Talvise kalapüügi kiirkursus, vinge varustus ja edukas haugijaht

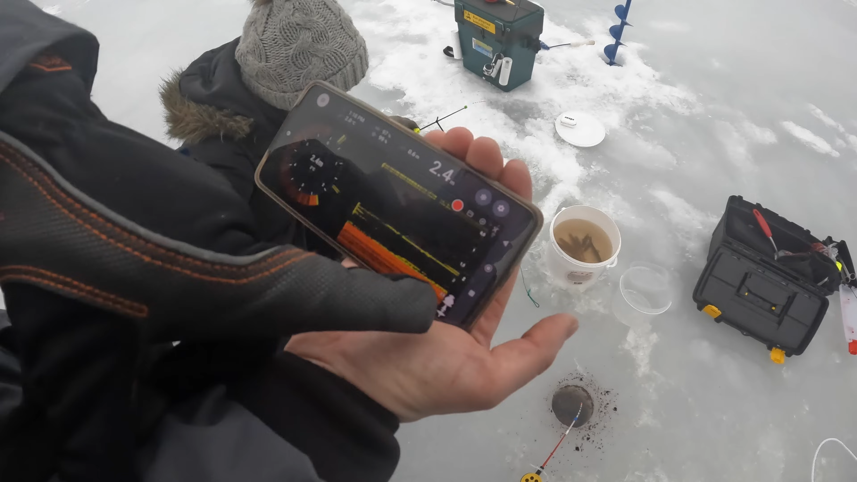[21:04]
Vaata, põhjas on näha seda. Tõuseb siit servast. Tõsta oleks 40 senti, seal on mingi paks jutt. Oia seal, vaatame. Näed, keegi kala tuli järgi koha. Tekis siia lisa jutt. See üks jutt tähistab siis, et seal on keegi üle või seal allpool. Seal on keegi kala, jah. Et praegu on umbes 2,4 meetrit see nii-öelda front, et siin üleval on siis jääpinnakihte ja
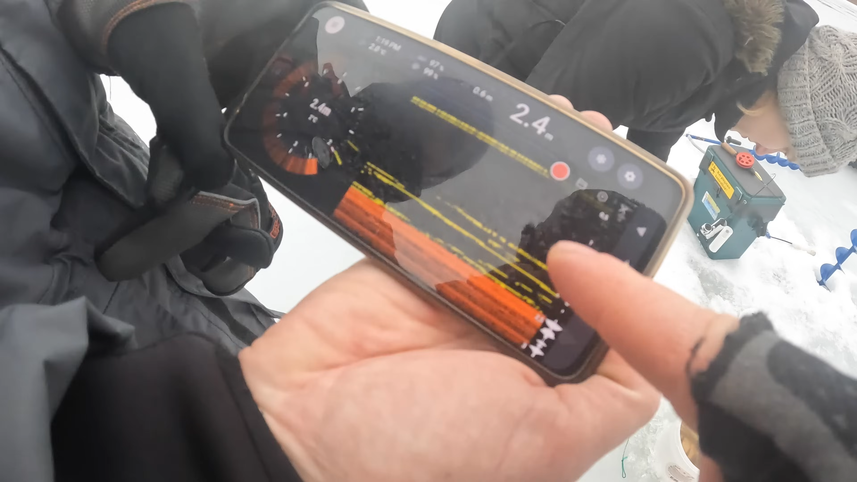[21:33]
siis me näemegi siin sügavuses nüüd erineval astmel neid kollase triipe, mis registreerivadki kalade liikumisi.
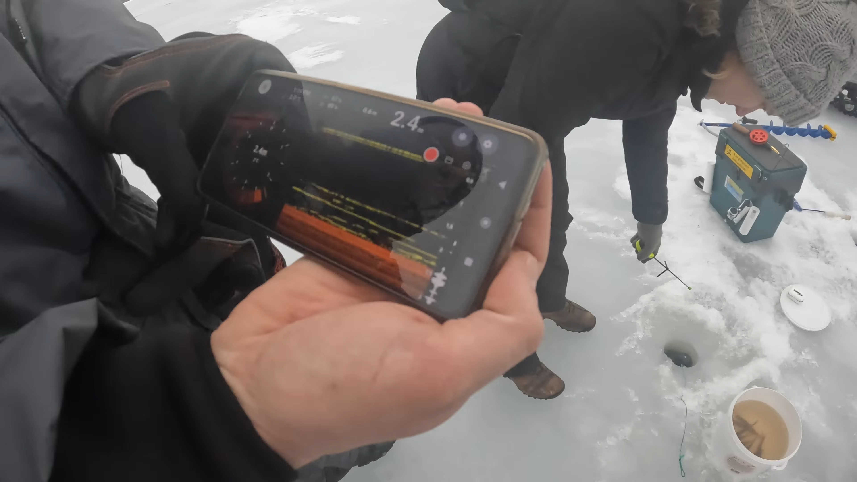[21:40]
Ja ma olen aru, kui siin oks nagu niimoodi väga kirju, siis on nagu väga suur. Kas kaladel on erinevus siin kuidagi näha, et on haug liigub? Jah, siis see triip läheb ikkagi praktiliselt oransiks, hästi jämedaks.
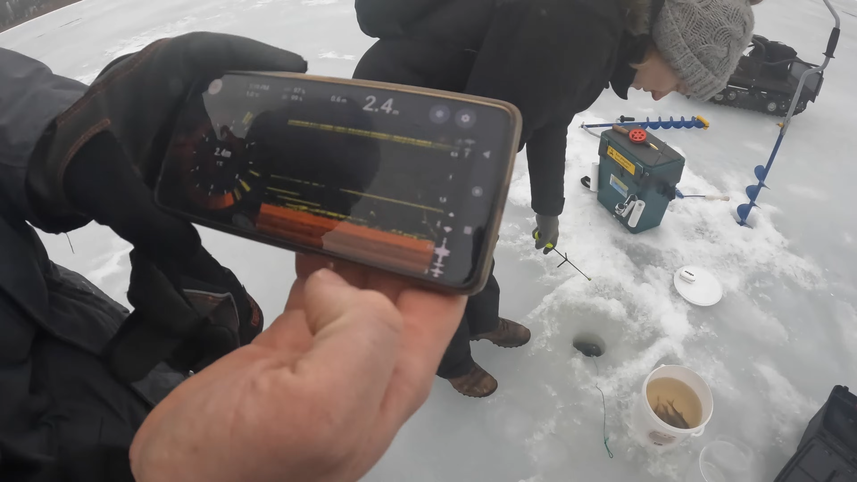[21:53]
Okay. Selle järgi tuvastab ära.
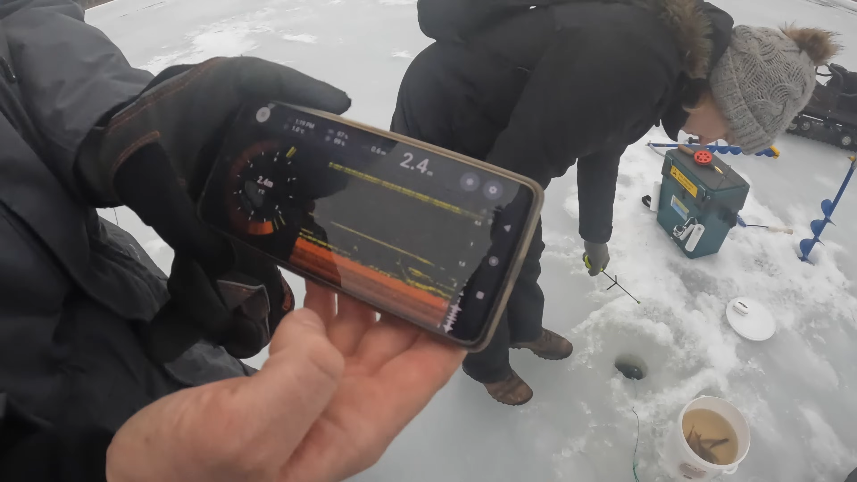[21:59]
On screen: depth 2.4 m
Ja sõike sigrimigri on üldiselt särjeparv. Mm-hmm. No võib ka ahven olla, aga üldiselt on see särje muusika.